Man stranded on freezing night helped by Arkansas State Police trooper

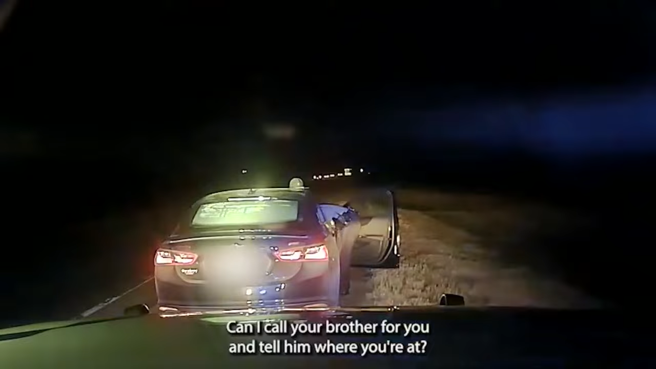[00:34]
He discovered an older man in the car disoriented and out of gas. It was about 20 degrees outside. The man told Trooper Byrd that he'd been stranded for several hours and desperately needed help. I want to go in here and pay for your room, okay? Yes, sir. Okay, I'll get you a room. Just hang on and I'll get it taken care of for you. All right, ****.